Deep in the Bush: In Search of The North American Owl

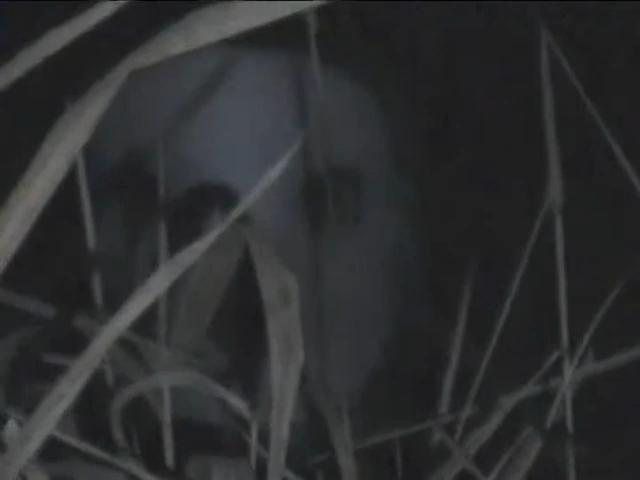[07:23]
even when the air temperature reaches 50 degrees below. In strong wind, snowy owls may seek shelter by crouching on the ground behind a windbreak, such as a pile of stones, snowdrift, or bale of hay.